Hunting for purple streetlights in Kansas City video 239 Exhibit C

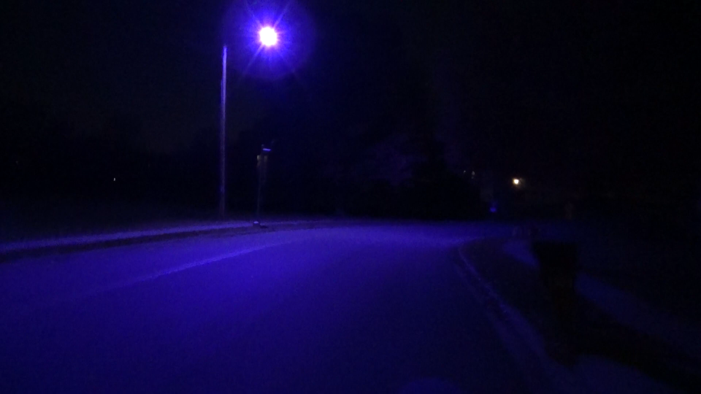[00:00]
This is our name for Purple Street Lights in Kansas City, Video 239, Exhibit C, as in California. And I'm at Elm Terrace.